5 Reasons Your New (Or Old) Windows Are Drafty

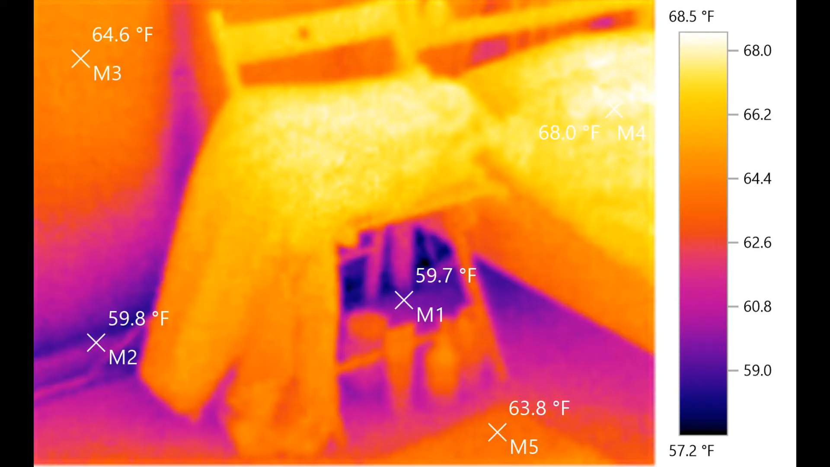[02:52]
Connections to the attic and to the outside in the basement can easily be detected,